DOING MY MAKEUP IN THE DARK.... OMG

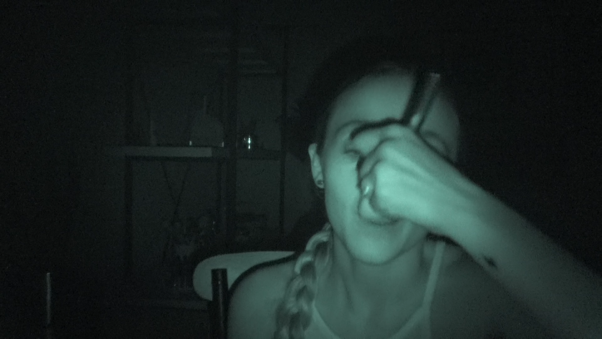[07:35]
in my t-zone this brush is smelling weird i wonder when was last time i washed this brush all right i'm trying to speed through this process really really fast i'm actually going to set my concealer with a brand new powder i've never used before this is um one from urban decay it's i forgot
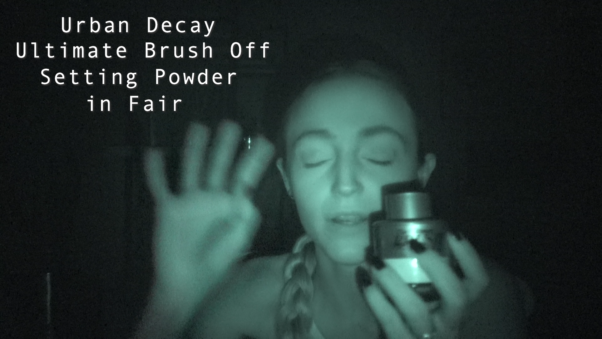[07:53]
i forget what the name is i'll put it right here but the cap on this is actually a brush so it's really really cool let me see i think there's like a sticker in here uh i found a little lip okay and then with a tear
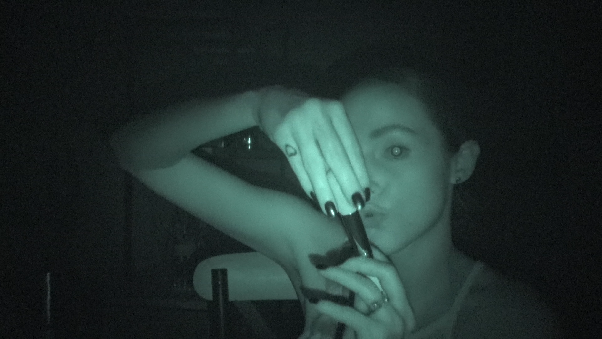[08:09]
dropy brush i'm gonna dip it into this i don't know
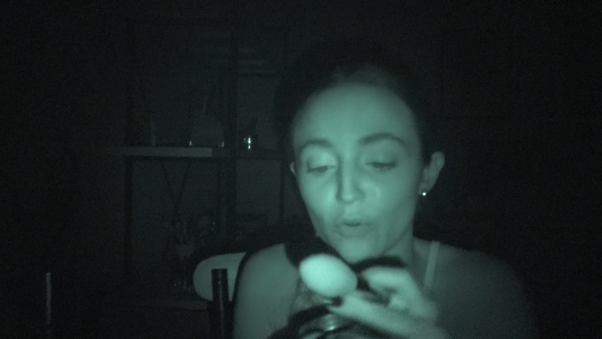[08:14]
if i'm picking anything up okay yeah yeah yeah am i you know i'm just gonna pour some on the back of my hand because i can't tell when i put my brush into the actual packaging i don't know if i'm picking anything up if i seem very tense and quiet and weird
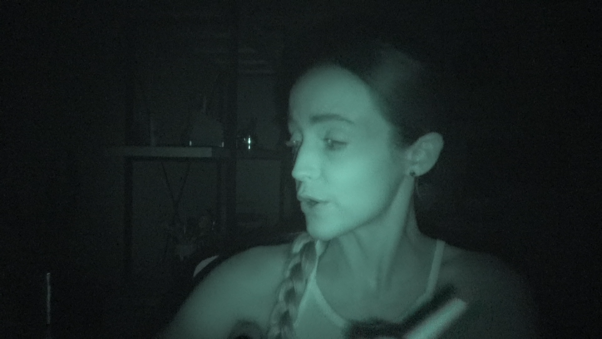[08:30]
in this video it's because i am scared of the dark so okay i feel nice and set this foundation is pretty good it doesn't feel tacky but then again i just set my whole face so all right i'm gonna go ahead and finish up my face makeup before i move on to the eyes so i'm gonna grab my bronzer let's see i'm gonna feel for a bronzer i know okay this this is the physician's formula butter bronzer or another no this is the butter bronzer wait yes definitely the butter bronzer i don't know what
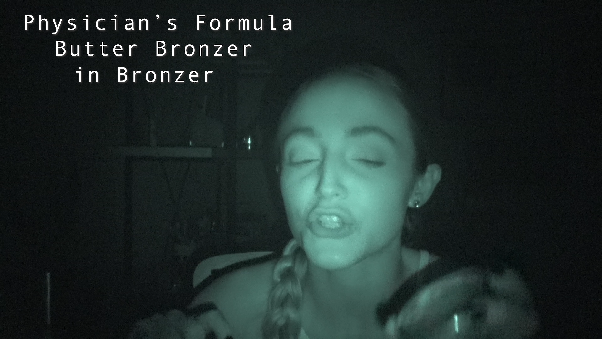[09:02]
shade this is this is either the shade bronzer or endless summer something like that and if it's endless summer it's definitely too dark for me hopefully it's in the shade bronzer and let's
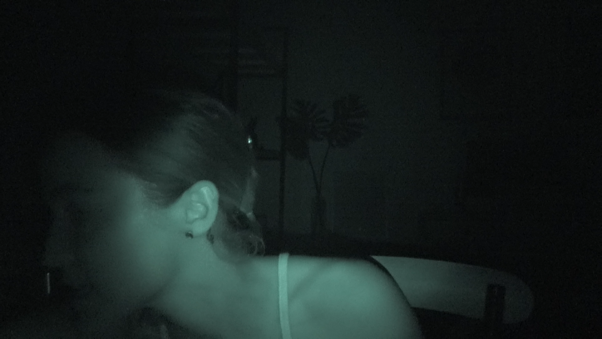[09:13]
see okay i'm gonna use this brush because the first one i grabbed this is definitely too big for bronzer this brush but it'll do okay so that is bronzer nice and bronzed contoured for a blush let's see what other drugstore blush we've got here in this drawer should we do a cream this is a color pop blush
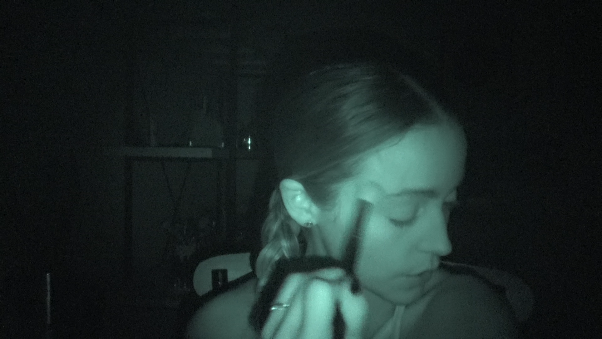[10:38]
all right so that is the face all done i'm gonna get started on the eyes i'm actually where is it so i'm actually gonna be using the new artist
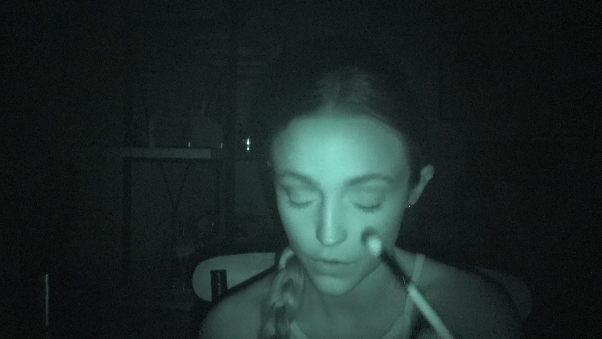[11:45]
i'm obviously gonna do just a really simple look i'm assuming i'm putting like a brown in my crease and then i'm gonna take another brush and put like a deeper brown on my outer corners and then i'll take the blue on my lid
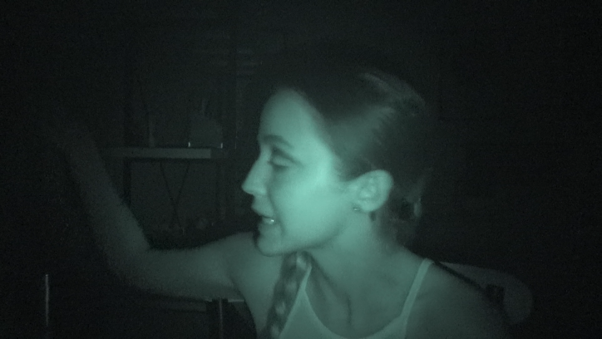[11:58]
the color directly underneath the second shade is the darker brown i only looked at this palette for like a second i just got it so i'm not 100 sure i can't even tell if i'm picking up any eyeshadow at all because when i put my brush down in the palette i don't know if i'm stamping the eyeshadow it feels like i am but i don't know if i'm putting my brush directly into the eyeshadow or if i'm like missing it you know with a smaller brush i'm gonna go ahead and use that same shade on my lower lash line by the way my camera shut off so i don't know what part
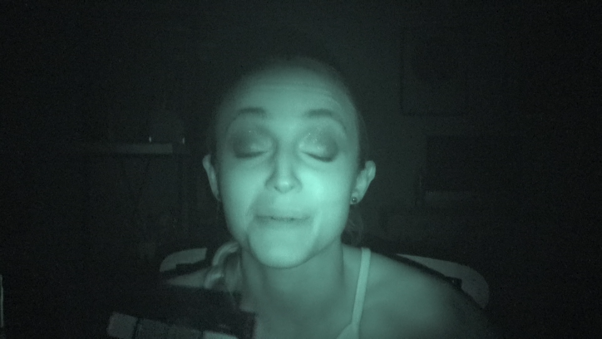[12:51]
was gonna i was so shimmery if it's not this i'm gonna be really disappointed i'm gonna go ahead and apply that all over my lid there really isn't a highlight shade in this palette like a light shimmery shade so i'm just gonna leave this look like this i am gonna apply some eyeliner in my waterline and my tight line i don't know what color this oh man what if this is a lip liner
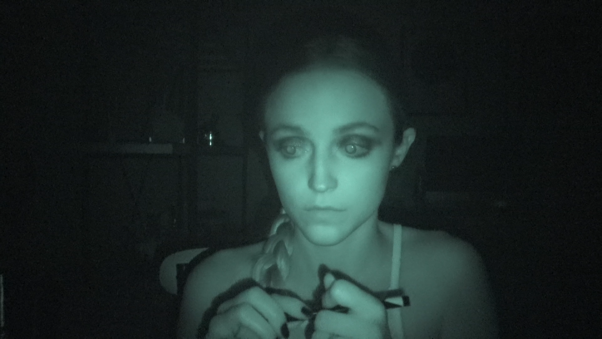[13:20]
oh well this is a liquid liner i needed to use this anyway so i'm just gonna place that right in front of me okay i need uh this is an eyeliner you know how i know because of this chunkiness right here this is definitely a drugstore eyeliner because it still has like little plastic wrapping all around it so i am pretty positive that this is an eyeliner and not a lip liner i'm
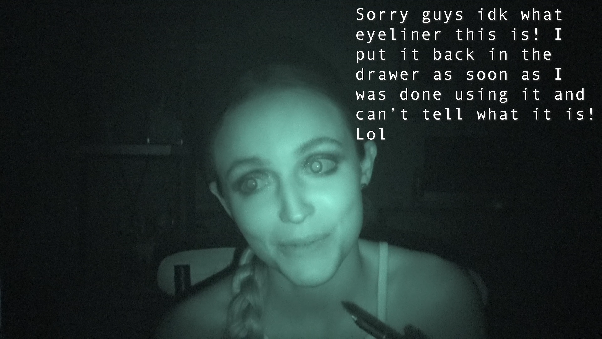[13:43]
trying to think no this this isn't a lip liner okay we're good i'm
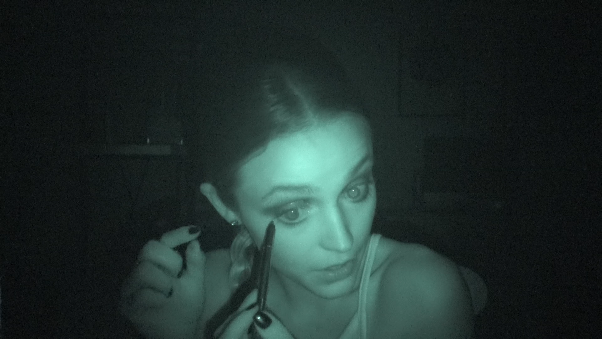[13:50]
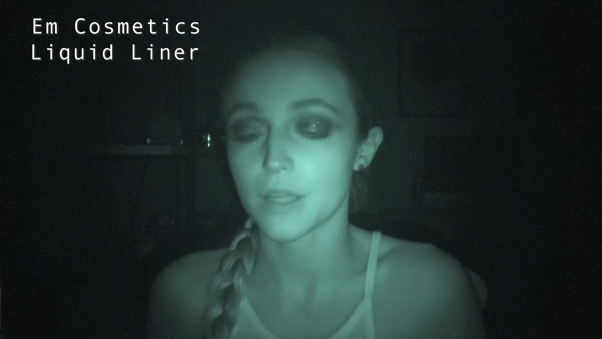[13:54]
gonna apply some liquid liner before i go in with my falsies this
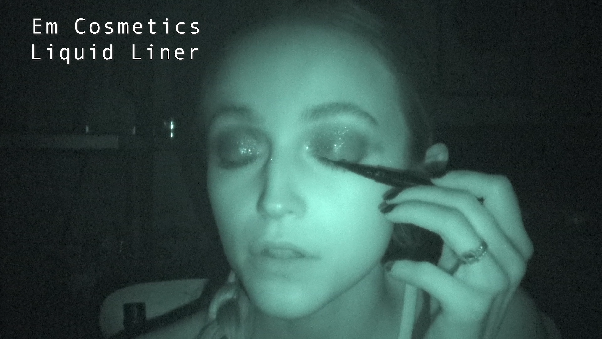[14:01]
is my tricky eye so it might not look as good as this one